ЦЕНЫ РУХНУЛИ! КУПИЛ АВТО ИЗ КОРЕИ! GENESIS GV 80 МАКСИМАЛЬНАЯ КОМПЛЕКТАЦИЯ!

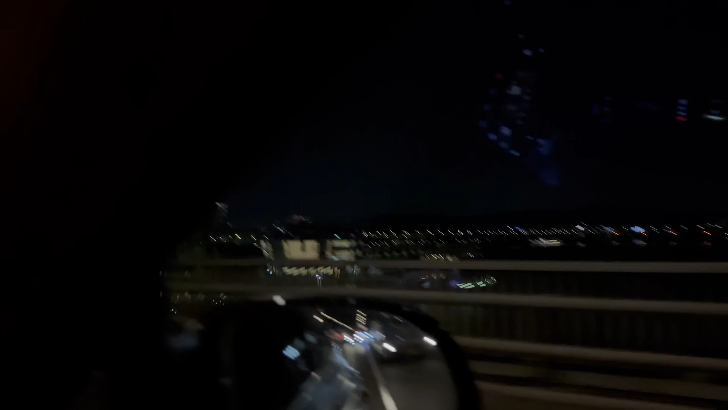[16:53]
Ой, а мы, смотри, теперь по верху едем. А, мы по верху едем. Да, вот эти красивые. А туда едем и по низу.
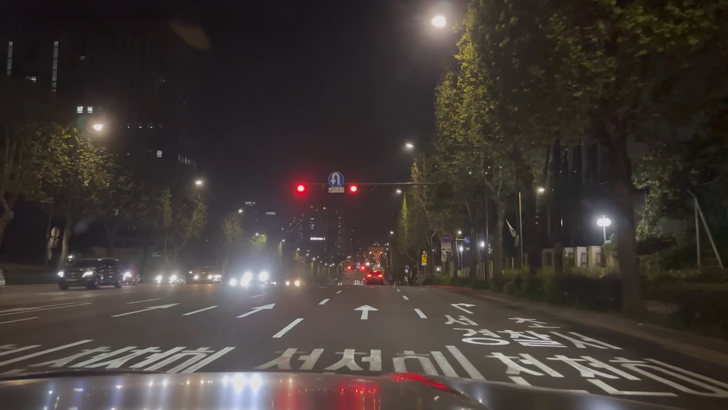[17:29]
А что, не больно? Где тут тормозит? Там, впереди. Впереди, впереди. Вон, за ним. Ёпта-ди. Они двойные светофоры делают. Зачем? Ты видишь, потому что там с горки ты съезжаешь. Там на горке видно. А, нифига себе. А этот не видно было с горки. Опять!
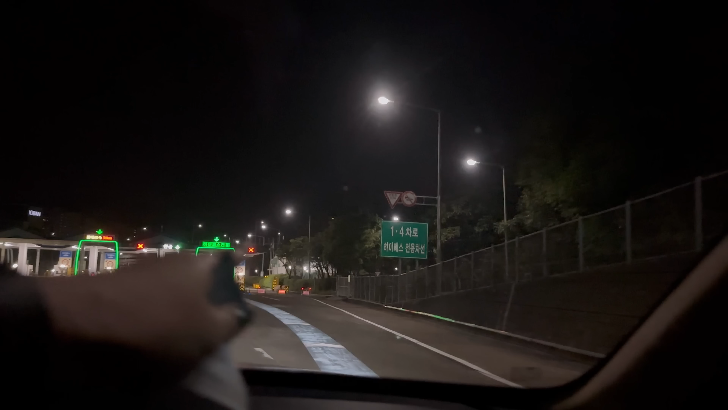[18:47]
И это вообще прикольно. Видишь, хай-пасс и стрелочка в серединку. А вот он тебе показывает.
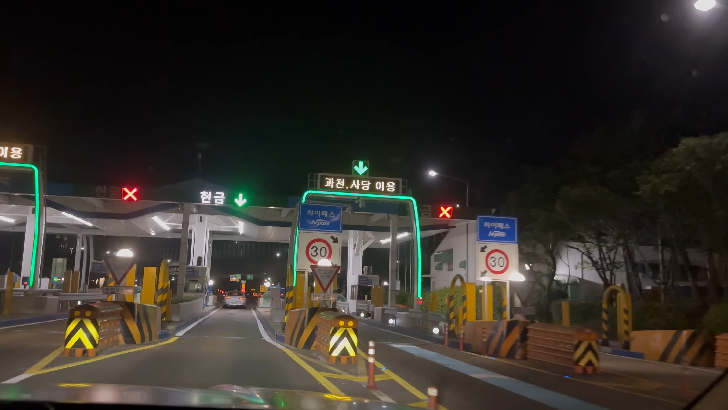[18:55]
У тебя нет хай-пасса, он тебе 2 показывает. Офигенно. Вот новозьки.
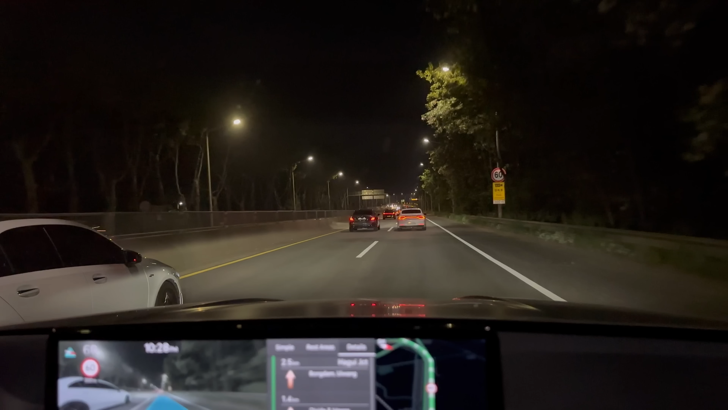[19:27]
Классно, что навигатор видит все камеры и говорит, то есть радар, детектор вообще нахрен не нужен.
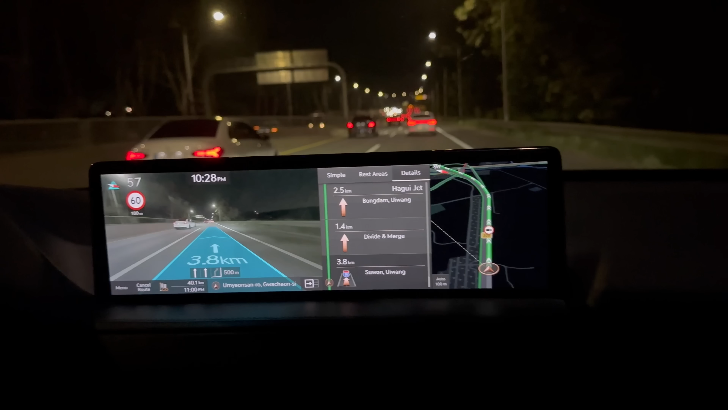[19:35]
Вот то, что в России продают радары, здесь, в Корее, на этой машине он просто не нужен. Он видит все камеры, говорит сколько можно, даже видит камеру на расстояние. Это обалдеть просто. Ну, ночью, конечно, ехать вообще халява. А вот днем были пробки одни.
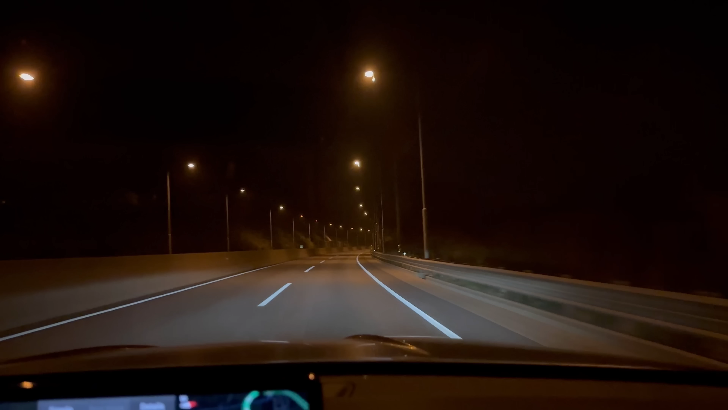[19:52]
Справа через 900 метров будет город Баран. Да. Серьезно. Баран. Баран. Ну, так и называется.